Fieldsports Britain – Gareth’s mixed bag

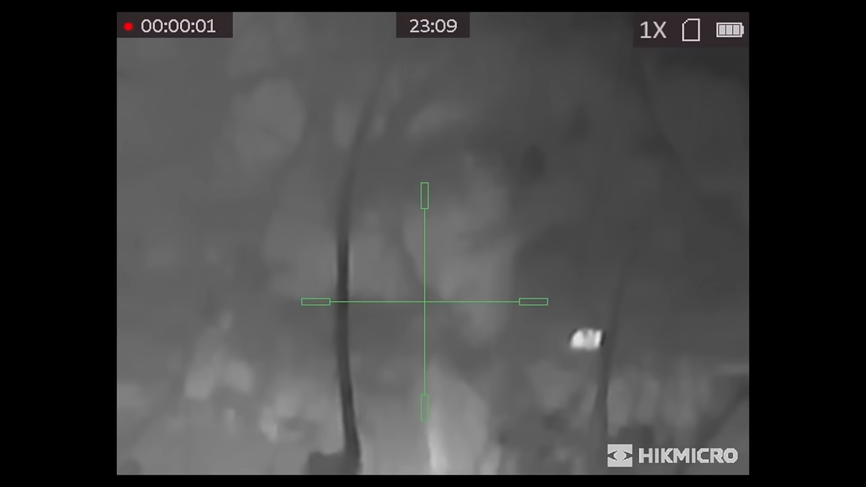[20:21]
And at short range for ratting, absolutely brilliant. And I'm using a viewer to make certain what I'm shooting at.
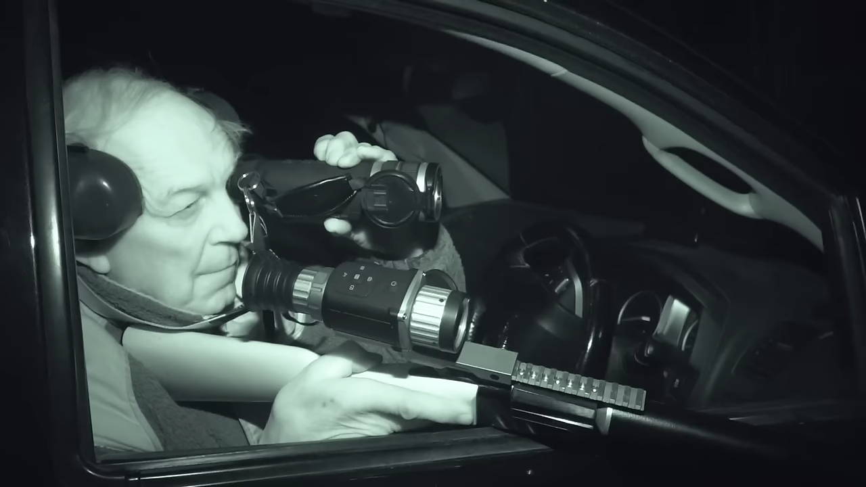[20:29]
Quite easy sometimes.
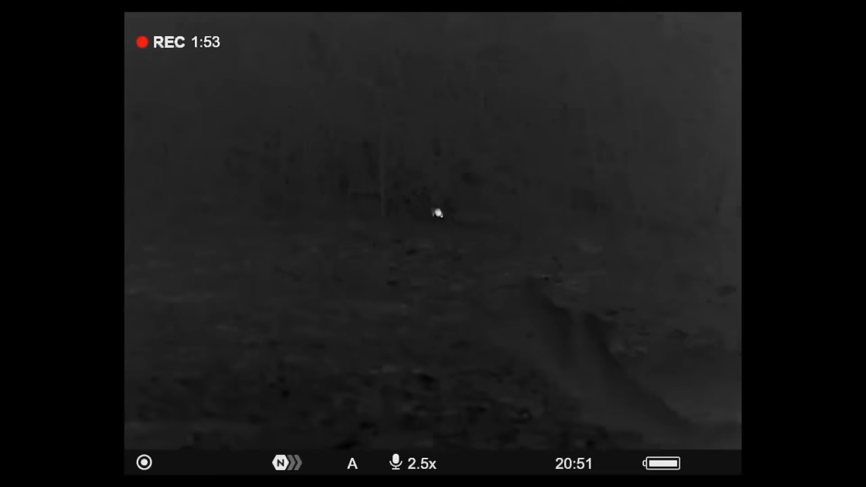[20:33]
You've got the wood mice, and they can look a bit like a young rat climbing around. But if you've got a good thermal viewer, you can have it turned right down,
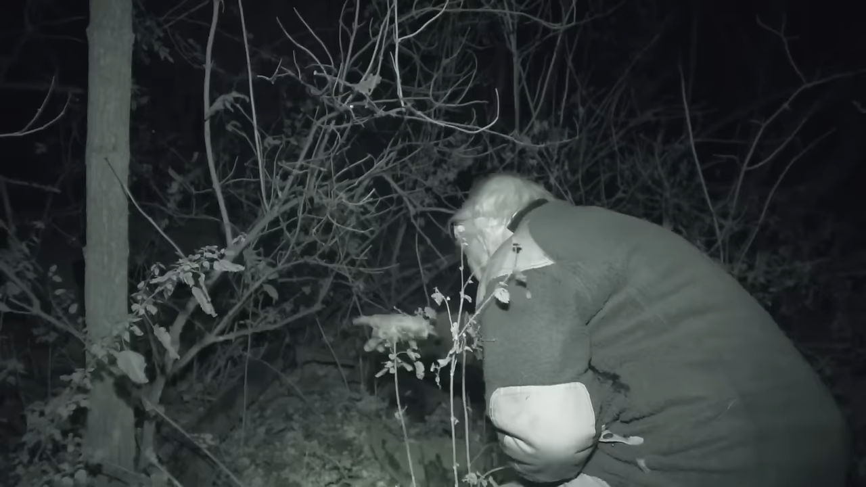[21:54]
He can't resist stopping off at another feeder on the way home.